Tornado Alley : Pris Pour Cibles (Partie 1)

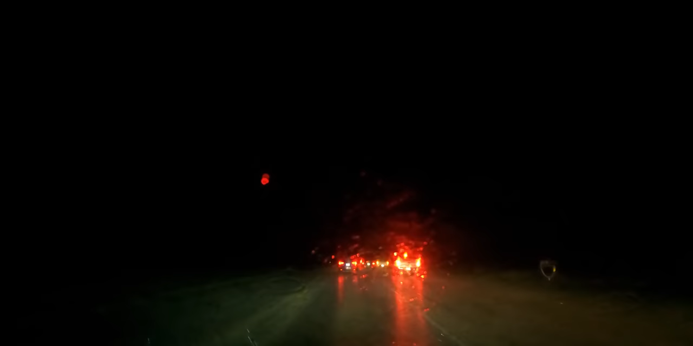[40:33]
Oh ! Oh my god ! Malgré les éclairs, il est trop difficile de distinguer la structure de l'orage au sein du trafic.
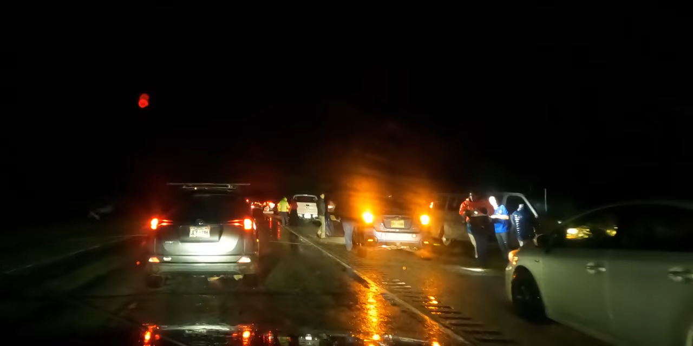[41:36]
Putain, il y a un tornado autour qui s'est fait retourner.